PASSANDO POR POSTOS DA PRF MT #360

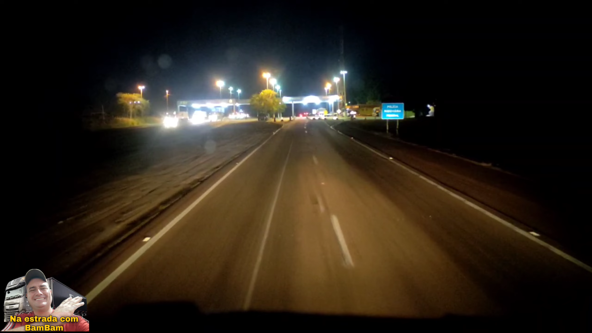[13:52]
Olha como é grande isso aí. Olha como é grande. Estão trabalhando aí com força também, ó. Estão envolvidos num caminhão à direita ali, ó. Dois caminhões ali, ó.
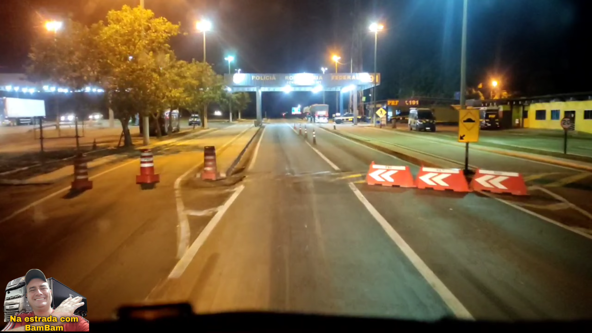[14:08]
Tem um ônibus, ó, com dois andares aí, ó. Tá abandonado, com para-choque dianteiro quebrado, vi na ida. Tá aí jogado as traças aí. Ó, estão trabalhando, ó. Botaram um caminhão lá na balança, aquele tanque, ó. Estão olhando as notas desse aí, os documentos.
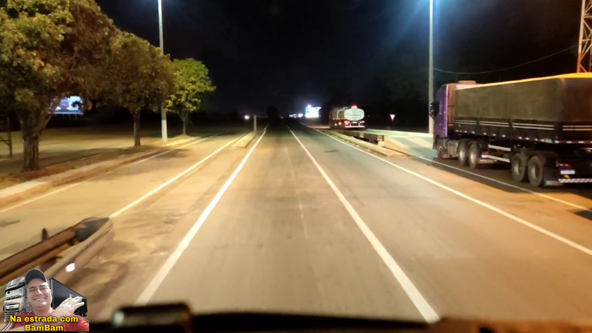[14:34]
Eita. Balança, hein? O que achar? Se o pessoal vem com excesso de peso aí, tá enrolado já. Deus me livre. Tá bom. Vocês viram que pátio grande? A DAF A nova DAF vai sair aqui do lado, aqui, ó. Bem na frente da polícia aqui, ó. Bem na frente dessa polícia vai ser a nova concessionária DAF. Bem à nossa esquerda aqui.